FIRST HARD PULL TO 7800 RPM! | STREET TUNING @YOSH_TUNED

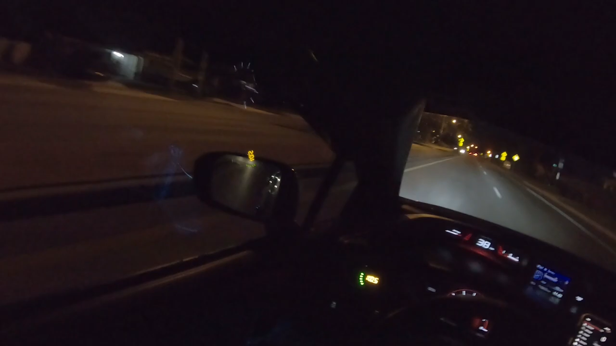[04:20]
I put it right in the back seat. And I have one in my door. So, like, let me slow down. Because there'll be cops lurking right here. Let me check if my wheels are tightening. Because, for some reason, I feel like the wheel is shaking. But maybe it's just the road. Make sure nobody hits me. Ugh.